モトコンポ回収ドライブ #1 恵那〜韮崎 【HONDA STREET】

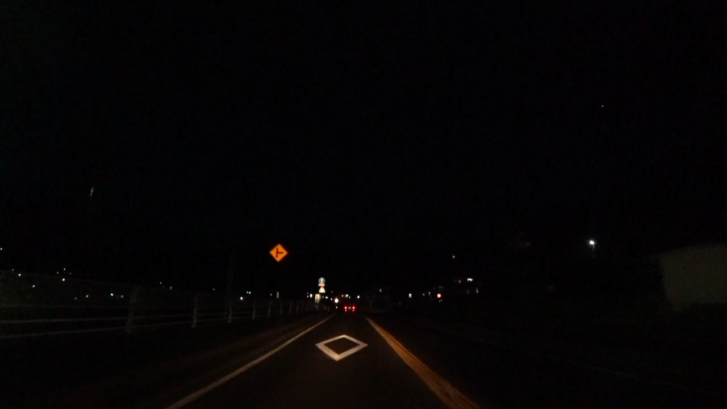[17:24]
うちの田舎に比べたらまだ街ですけどだいぶね暗い都市部を走っている方にはねもはや暗黒のような感じですけどね暗い山道を走っております